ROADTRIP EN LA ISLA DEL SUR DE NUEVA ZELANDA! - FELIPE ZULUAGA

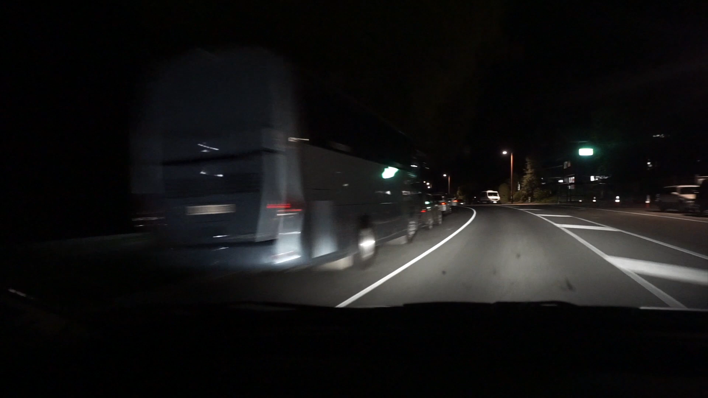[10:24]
Oigan, ya entré una vez más al pueblo de Queenstown y quería contarles que la carretera es demasiado sola. Obviamente no pude grabar porque pues es carretera, pero no hay ni siquiera iluminación, entonces tocaba estar jugando con las luces altas y las bajas de vez en cuando, porque si no, no se puede ver nada. Y ya llegué a mi casita, pues no llegué a mi casita todavía, estoy en camino, faltan por ahí 10 minutos.
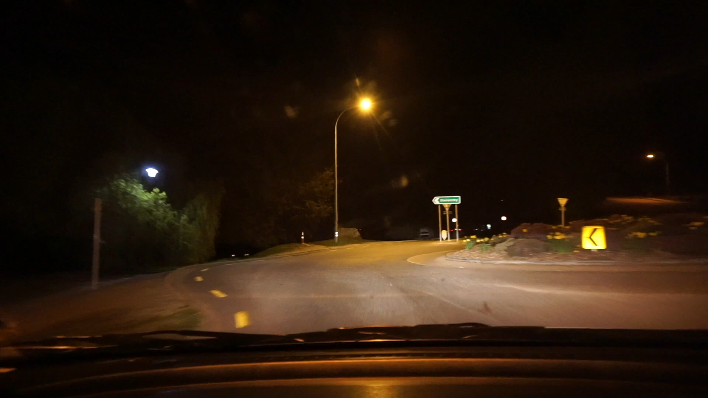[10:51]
Fueron bastantes horitas de trayecto, pero bien, sano y salvo, reportándome.